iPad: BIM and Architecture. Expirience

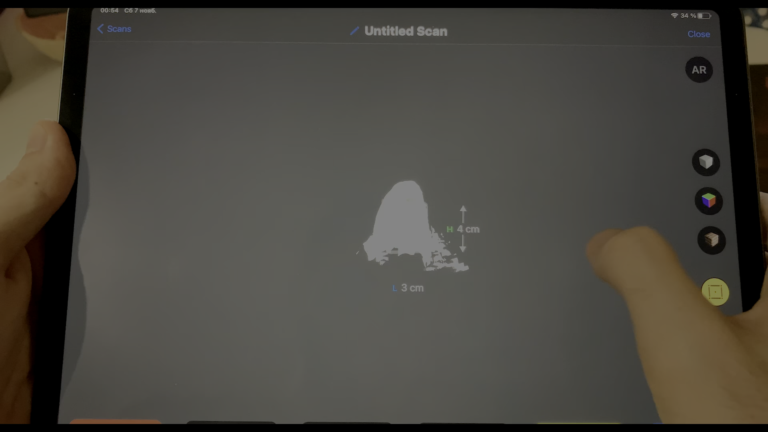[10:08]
you just fastly scanning only any object which you want and send it anywhere and after that you can check it for example by collision by dimensions everything.